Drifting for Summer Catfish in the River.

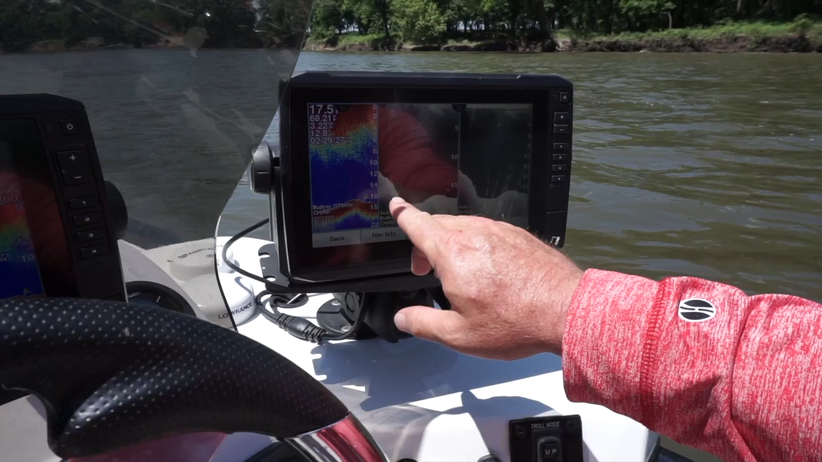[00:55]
And you can see right here on the down scan, these are probably catfish.
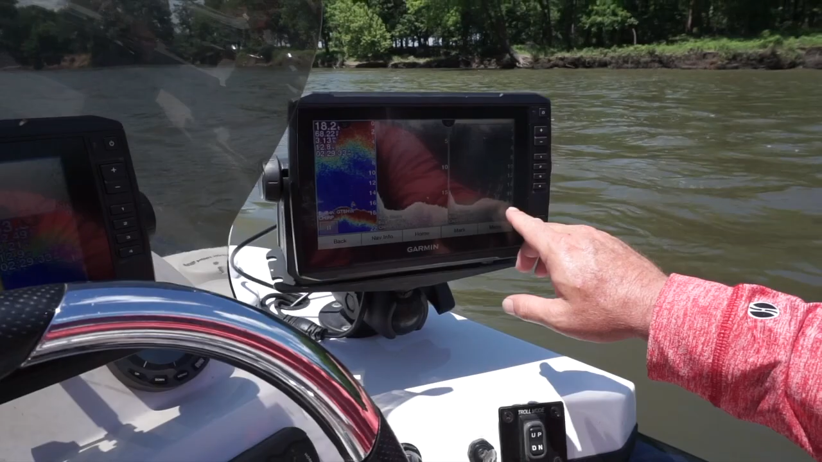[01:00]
A lot of times in current, you don't see a whole lot of fish because they're pushed right down on the bottom. They get hard to see. But that's what I'm looking for them.
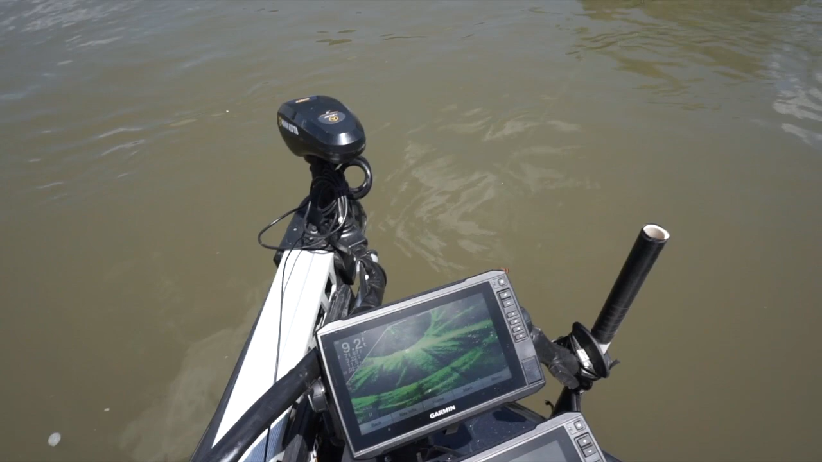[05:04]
And then I'm just kind of hopping it, letting it drag, letting it walk along the bottom, keeping an eye right here.